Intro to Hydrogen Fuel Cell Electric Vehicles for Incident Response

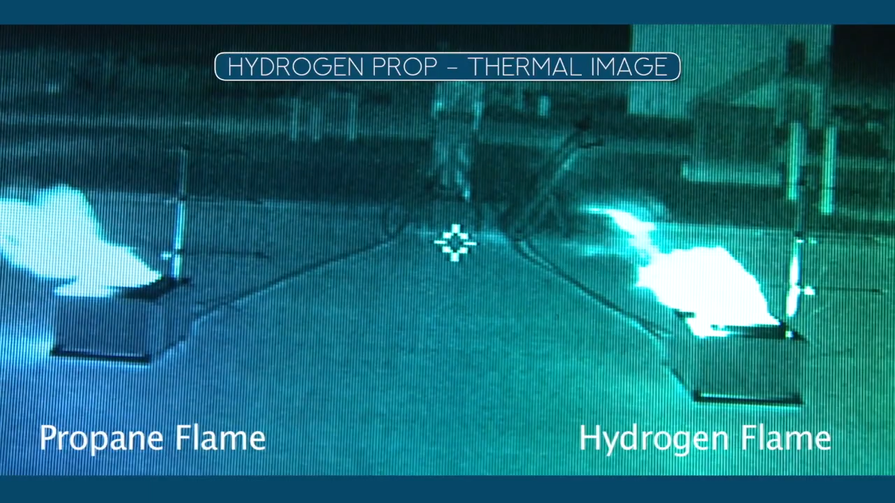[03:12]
A pure hydrogen fire gives off almost no radiant heat and no smoke.